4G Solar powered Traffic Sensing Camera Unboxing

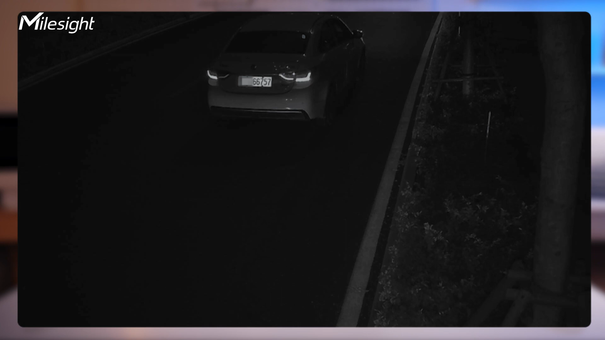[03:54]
which ensures a stable performance even in low light plus ai algorithm to more focus on the vehicles and the traffic sensing